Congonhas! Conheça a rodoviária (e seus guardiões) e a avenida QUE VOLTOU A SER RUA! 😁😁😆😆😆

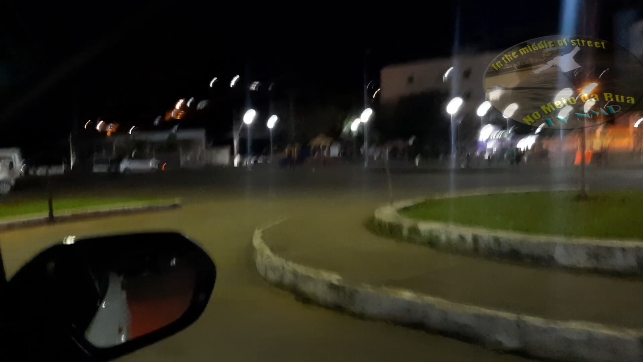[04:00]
Uma boa área de estacionamento aqui.
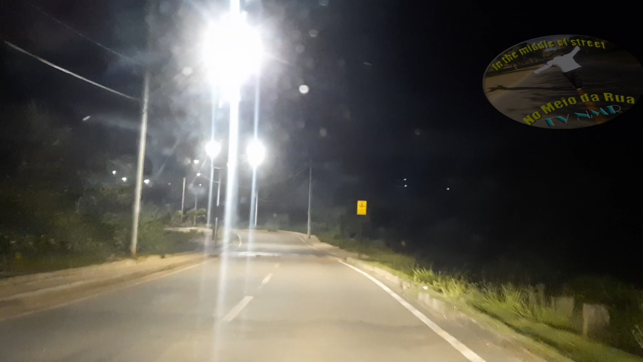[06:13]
Vamos lá, então daqui para lá nós temos uma belíssima avenida que tinha sido duplicada até aqui, ó. Até aqui. Gente, mas aconteceu aqui em Congonhas nesses últimos tempos.
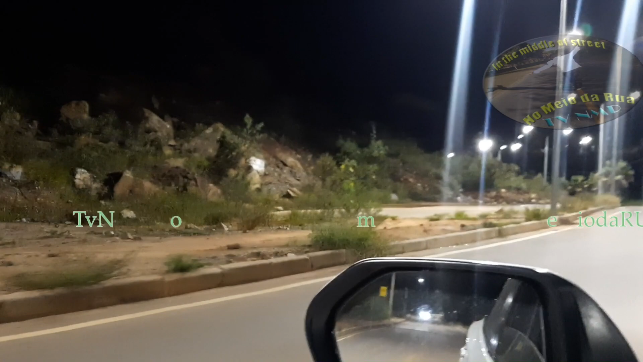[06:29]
Olha ali. Ali é uma avenida tão larga quanto essa.
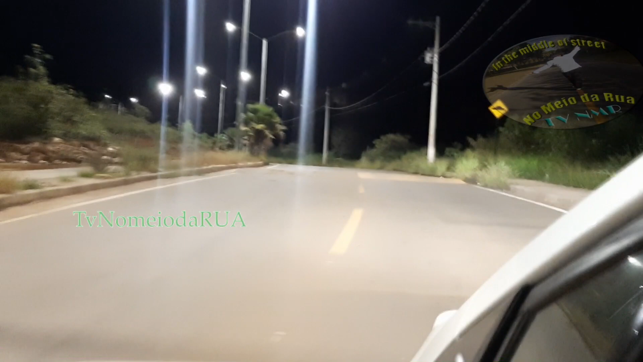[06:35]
Mas olha ali. A terra desceu
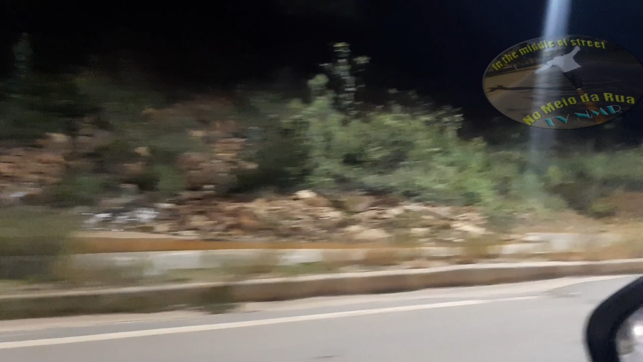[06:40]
até aqui. Mas isso aqui é só um dos pontos. Olha aí, olha, olha. Vamos adiante aqui.
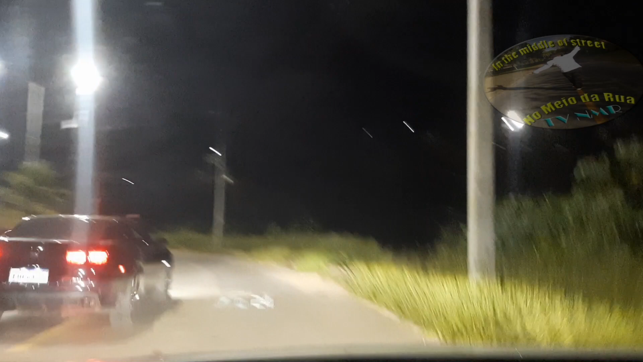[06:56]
Olha aqui, aqui já escorregou um punhado também, mas chegou só na beirada da pista.
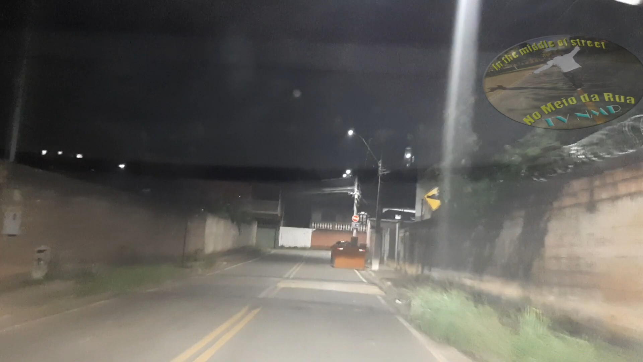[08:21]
Essa aqui é a rua José Rezende.
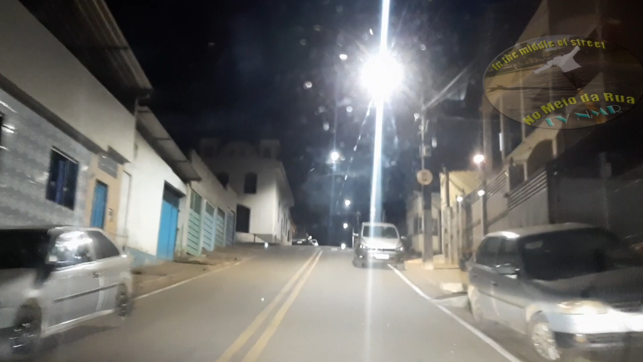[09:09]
Sai em frente à igreja aqui, ó. Vou ligar uma luz nela. Aí você quebra para a esquerda.
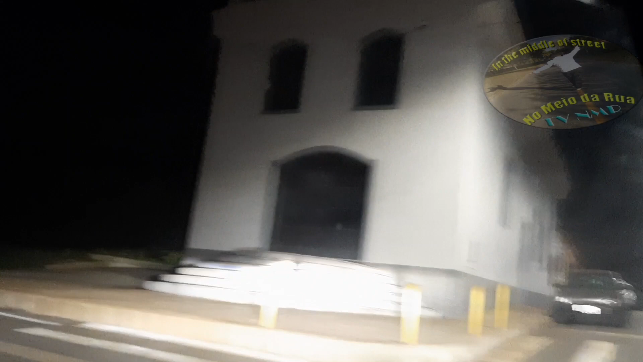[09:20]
E finish.
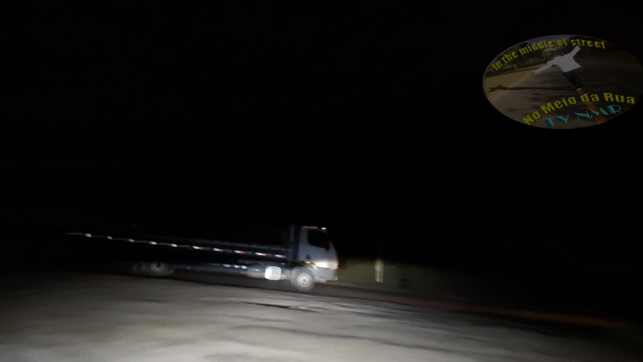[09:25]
Você está na BR-381, para a direita Rio,
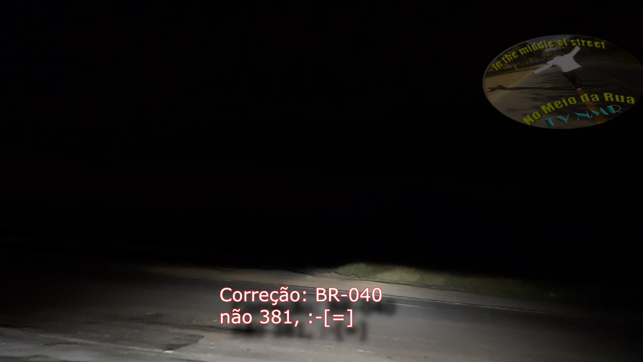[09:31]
para a esquerda Belo Horizonte, deu um buraco, lá vai nós, 040, valeu, se inscreve em nosso canal, Congonhas, fui!